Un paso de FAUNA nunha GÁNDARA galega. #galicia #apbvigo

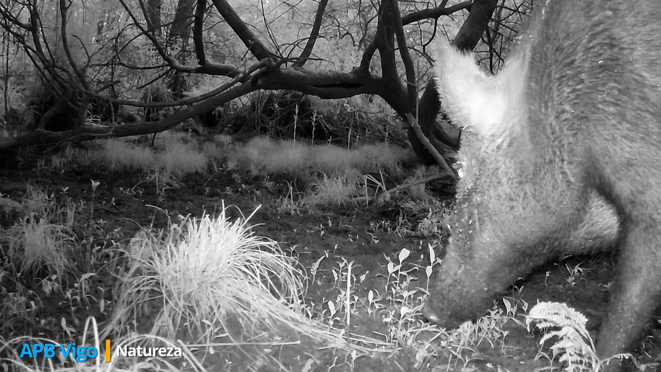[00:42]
Despois, unha femeia axegase moito máis e podemos ver que está aleitando, ainda que os rayons deben de ser moi cativos e non a acompañan a este lado do río.
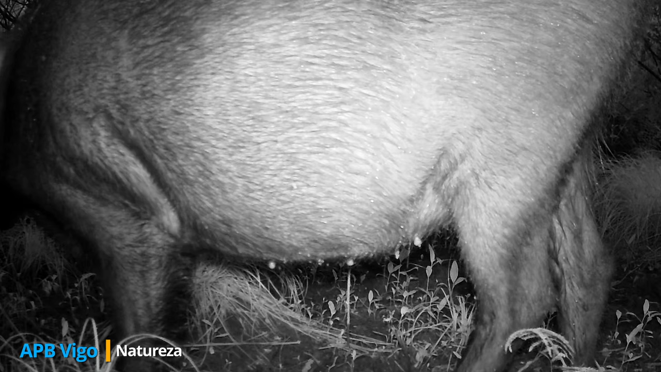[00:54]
Então, eu sei lá, meu caro. Ia vai mostrar o río. Se eu despeguei máis asas, se eu te abenfalls.
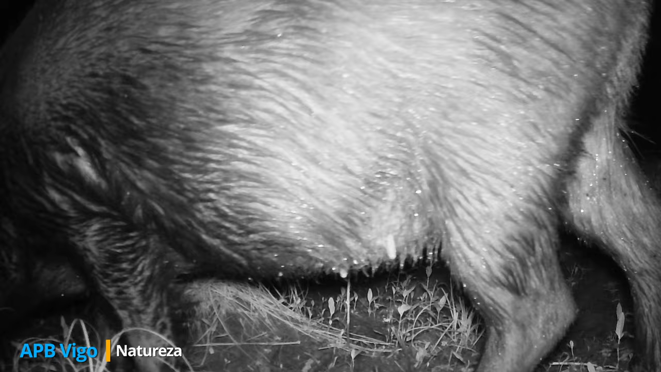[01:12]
Eu sei lá.
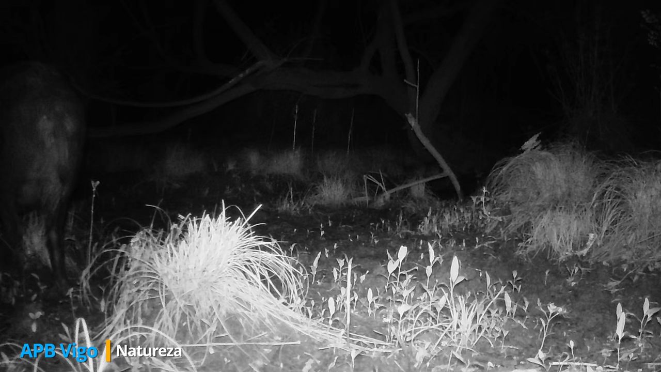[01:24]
Eu te despeguei máis. Agora un rato bule entre as herbeiras
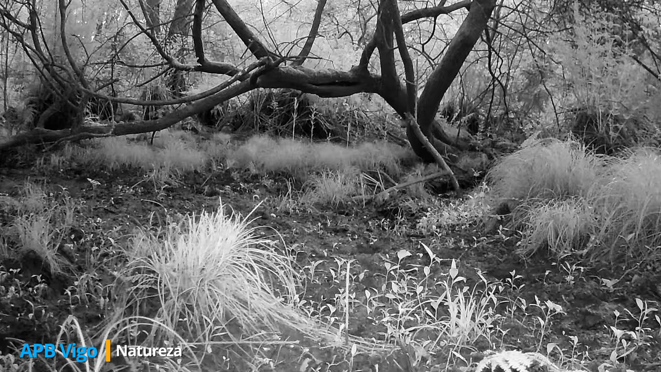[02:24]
e o tordo nos visita de novo.